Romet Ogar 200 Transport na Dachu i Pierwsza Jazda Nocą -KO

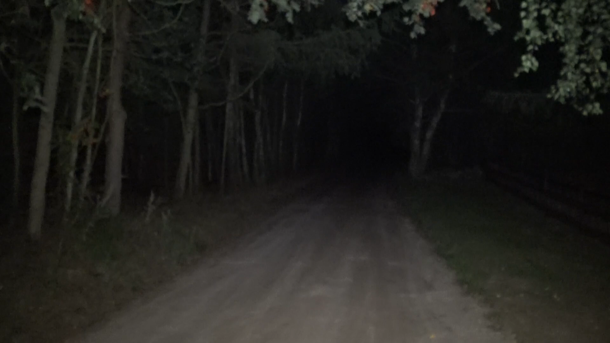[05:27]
Jaka czarna noc. A niestety lampka Ogarowi średnio świeci, z tego co widzieliście.